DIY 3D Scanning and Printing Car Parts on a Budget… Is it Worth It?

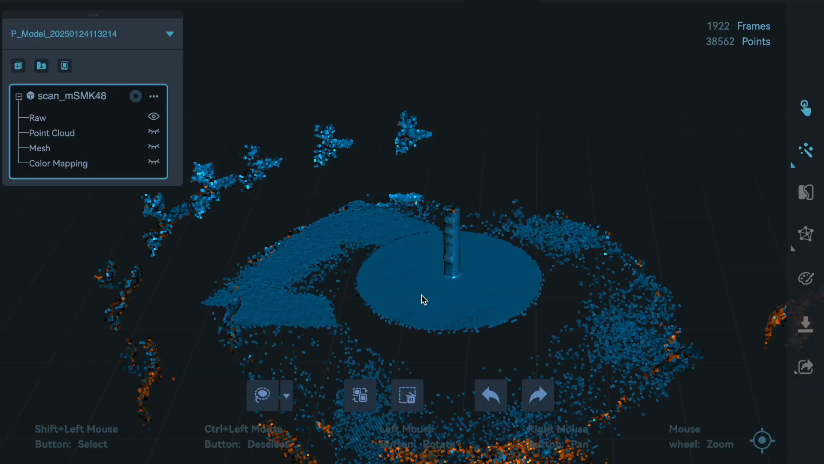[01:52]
Here you can see all the cloud points of the scan and you can use the lasso tool
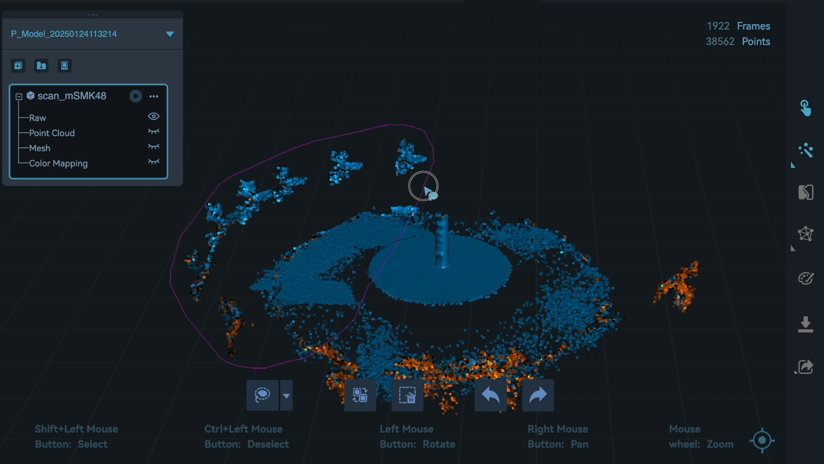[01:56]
to select unwanted cloud points and just delete them.
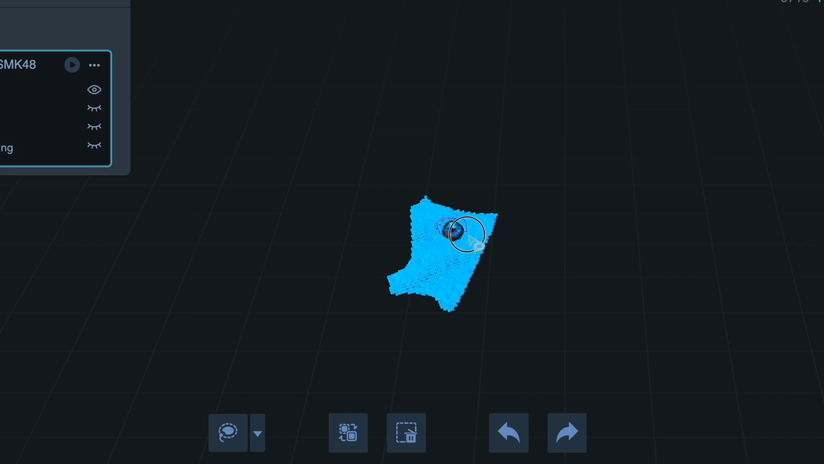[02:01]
However you can select the entire object then do an inverse and delete everything around it.
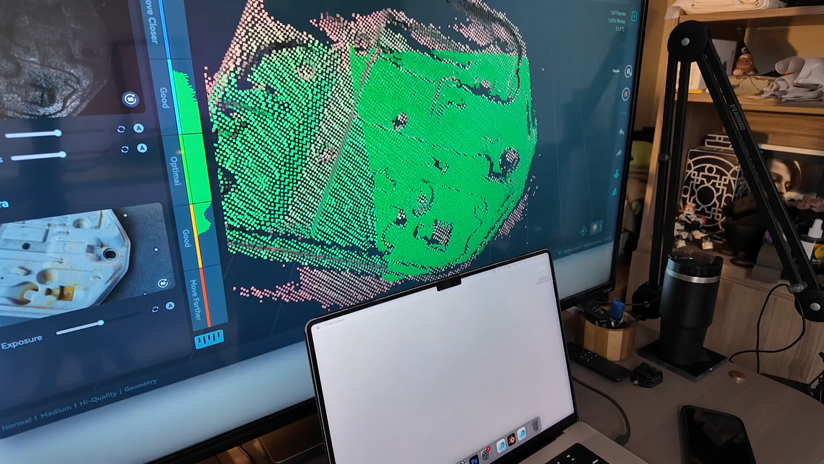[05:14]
Creality scan on a MacBook just has a cleaner interface.
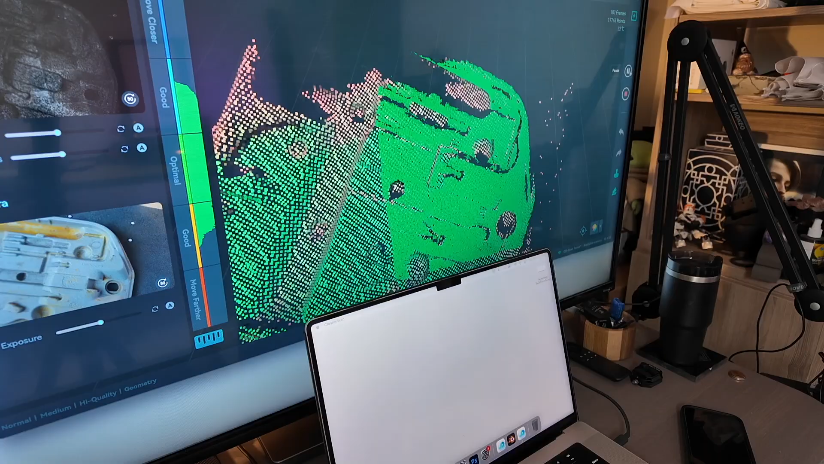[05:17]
Once done we deleted all the parts just like we did on the e-brake handle.
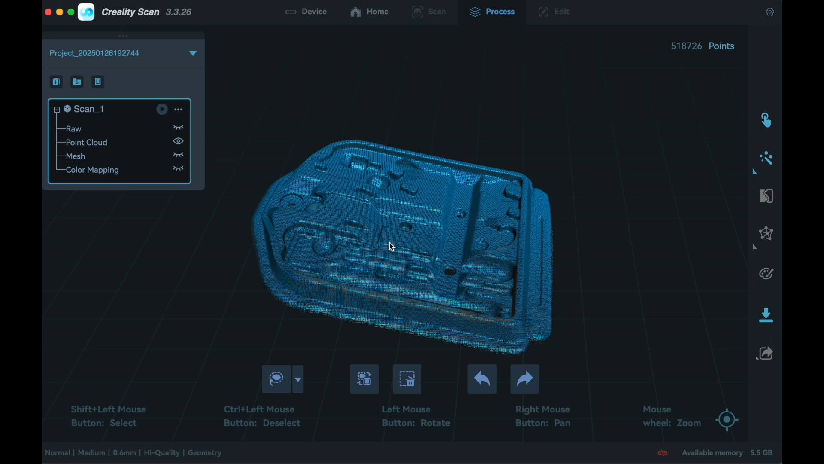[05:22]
Here's what the mesh looks like.
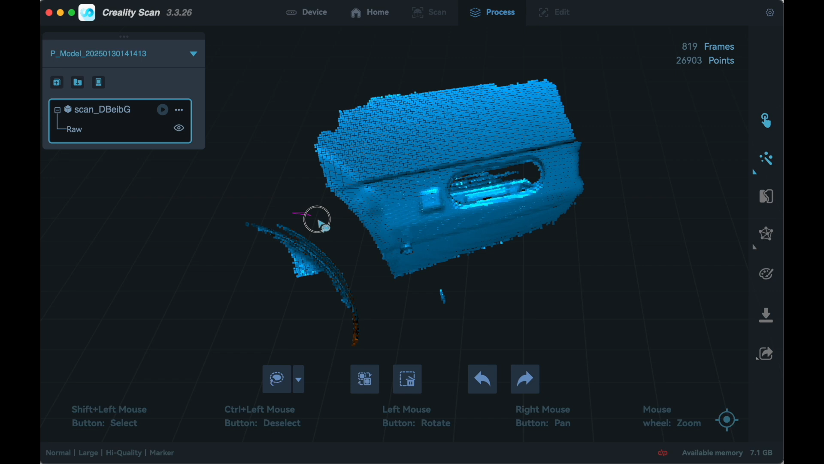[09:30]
the import made it successfully into CrealityScan and we're going to start by deleting all the unwanted elements here
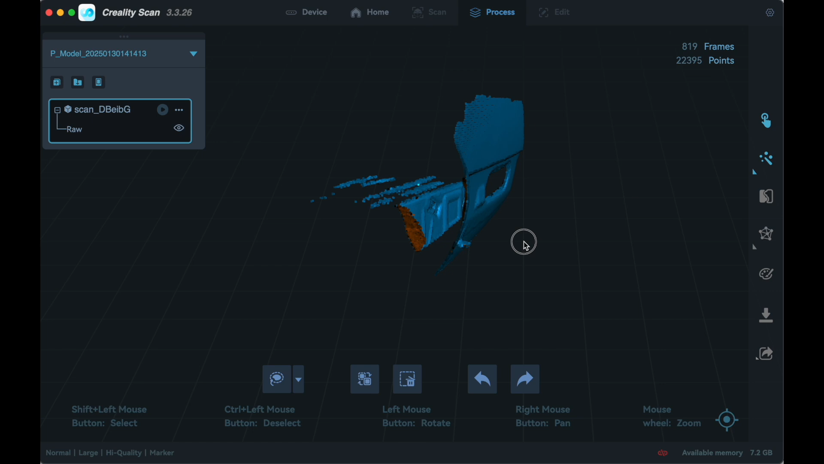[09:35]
you can see we picked up scans from the back we'll delete those too once it's done we're going to
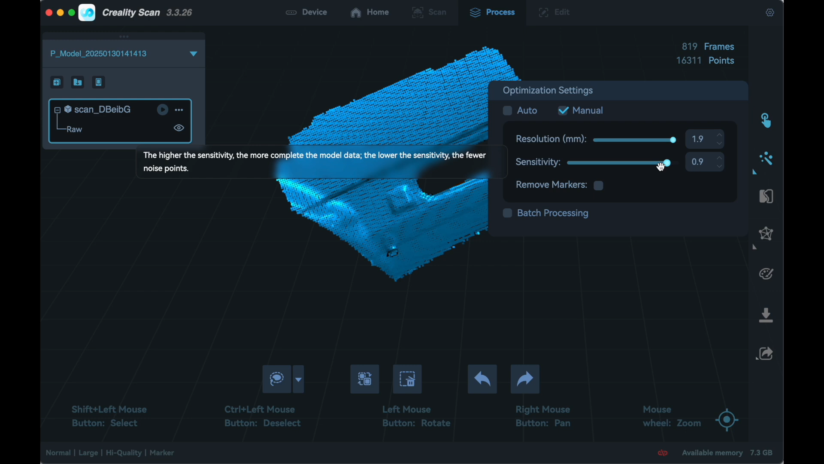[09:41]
optimize our settings and then we're going to create our mesh so
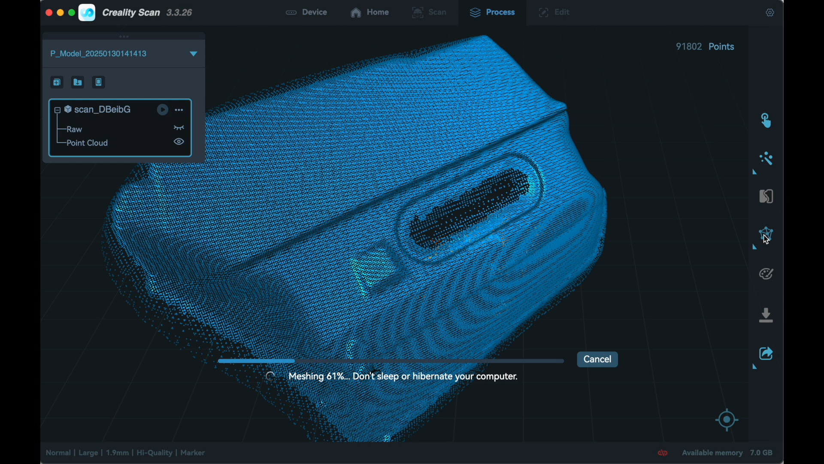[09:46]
once that's completed what we're really interested in is this center section and we can
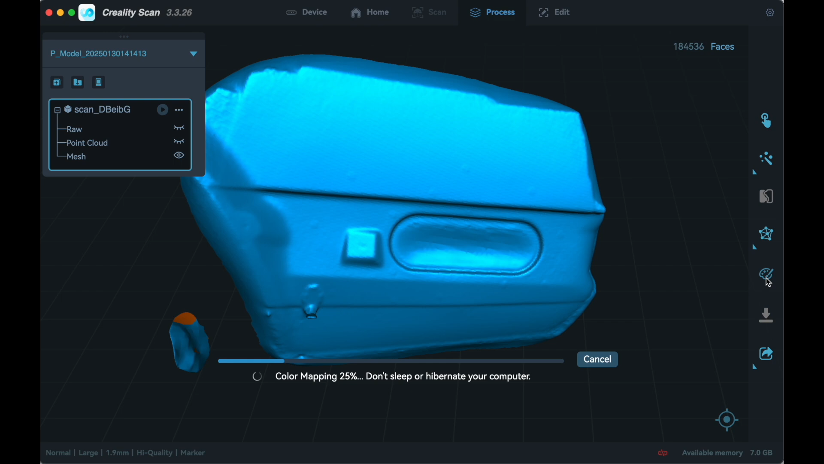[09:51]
actually overlay an image to see exactly the look and size
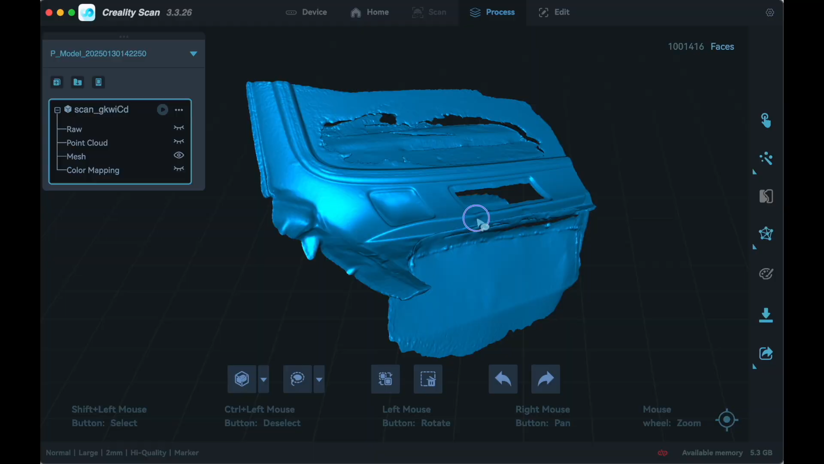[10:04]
the second scan we captured the air dam section
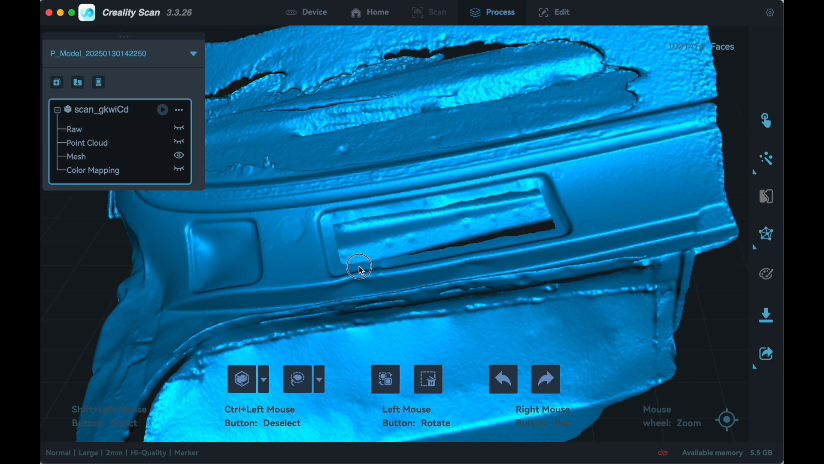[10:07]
we plan to make a new cover for it and here you can see the image overlay as well now
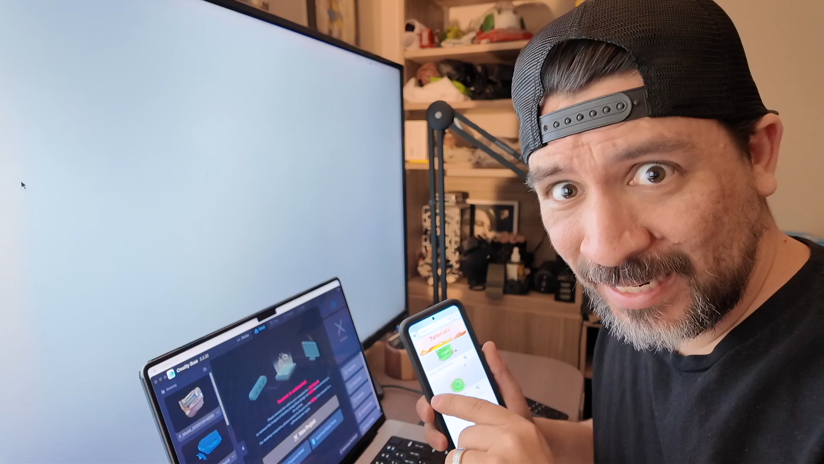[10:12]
we have one more to go we
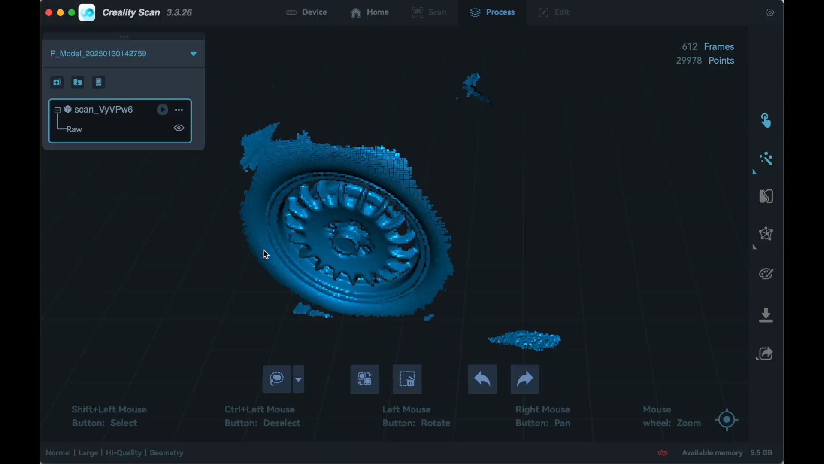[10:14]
also scanned the bottle cap rim just for fun
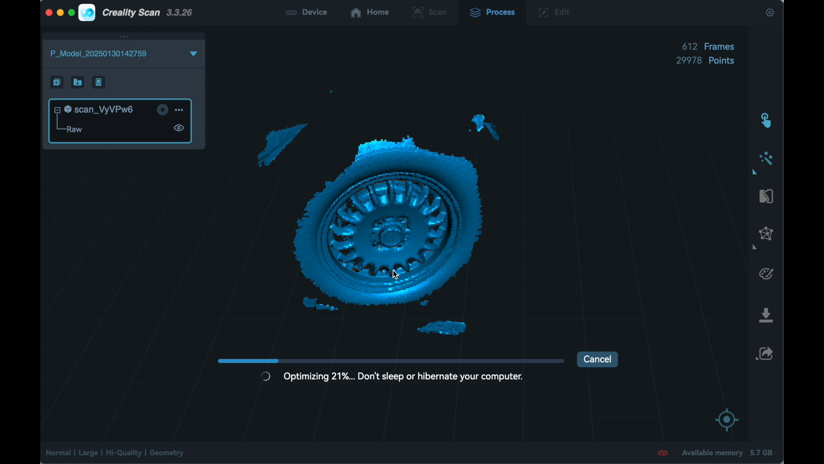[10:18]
some of the detail is missing but if we scan it for a bit longer
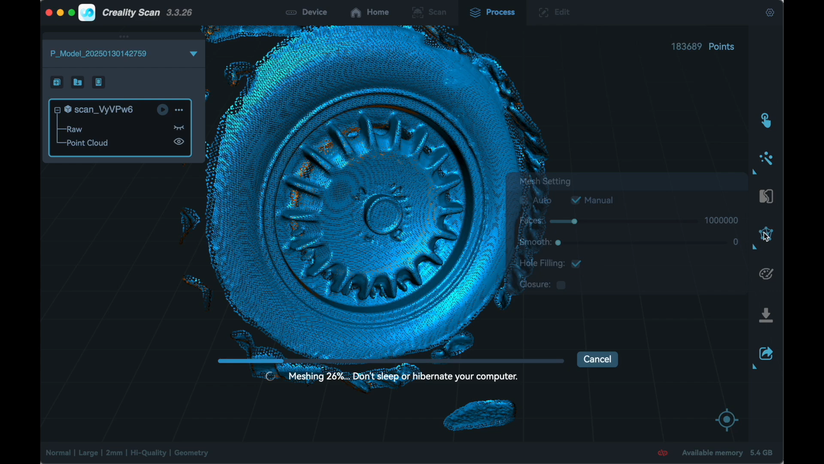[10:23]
I'm sure we could pick up some of the missing parts and who knows maybe